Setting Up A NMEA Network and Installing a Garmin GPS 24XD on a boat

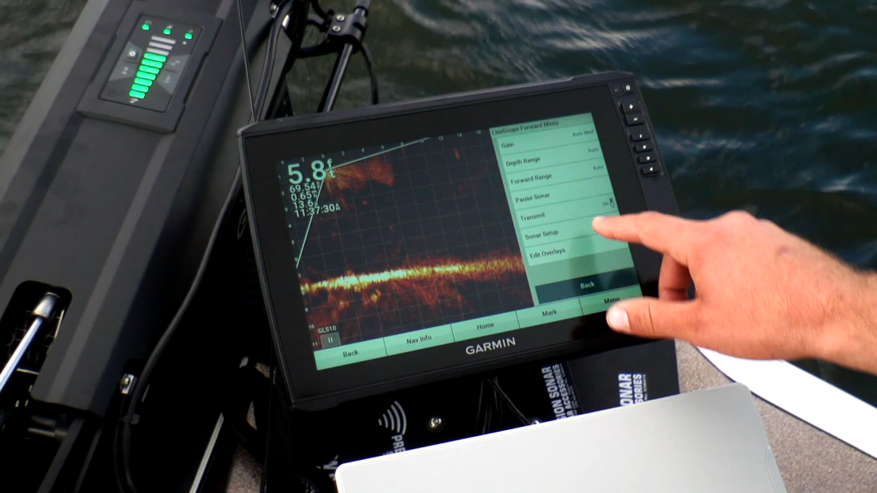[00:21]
the units to be able to communicate however you want and to me a lot of the features are just as simple as being able to read, adjust,
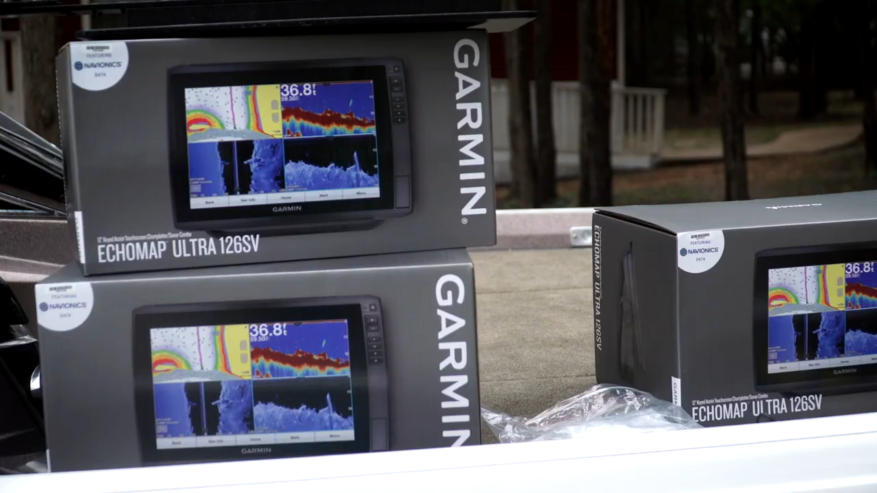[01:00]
I need one of these for each one of the four graphs and for the GPS modules.
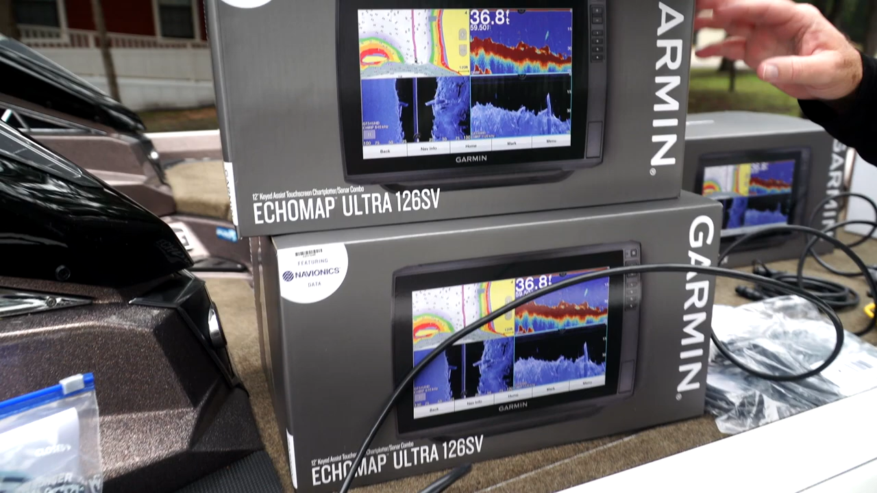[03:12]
So NEMA stands for National Marine Electronics Association. That's a standard that was developed back in 2002-2003
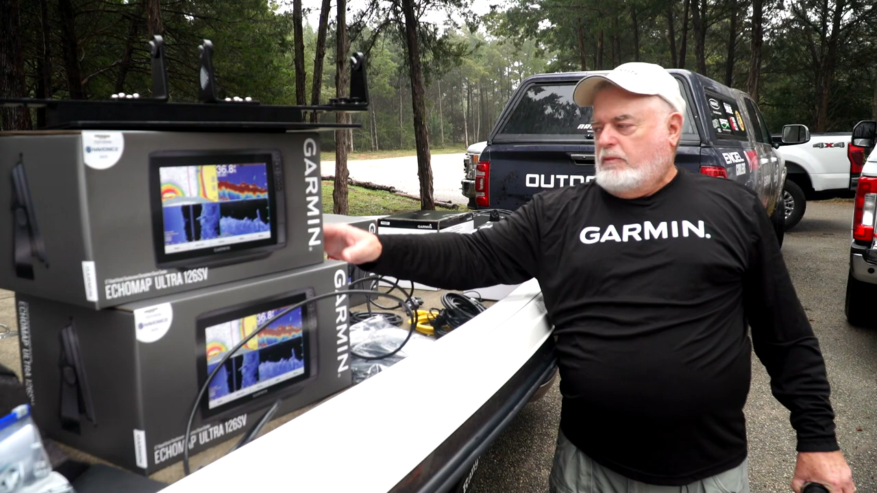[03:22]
and the marine industry was trying to move into some of the communication levels that the automotive industry was already well into and and make it to where you could take this GPS map, this GPS map, this GPS map and communicate data from this GPS device,
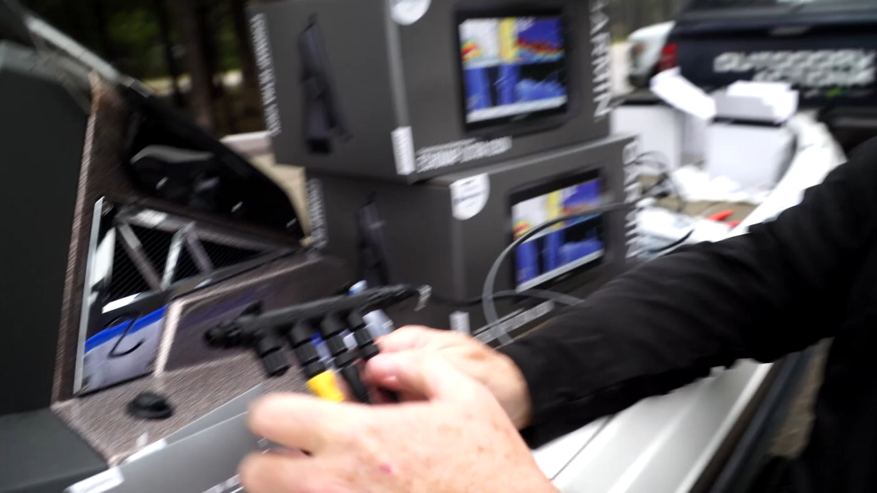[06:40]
We'll have another one here that ties us to the transom of the boat.
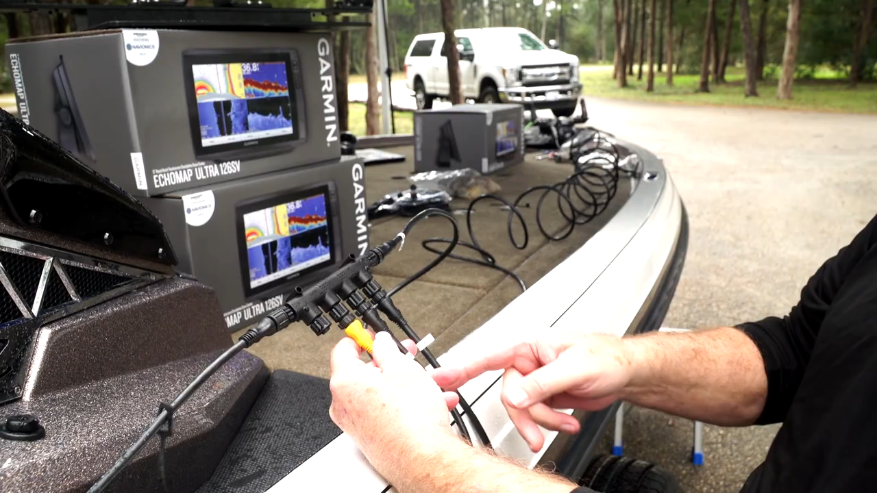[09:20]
Here's a drop for the second graph at the console here and here.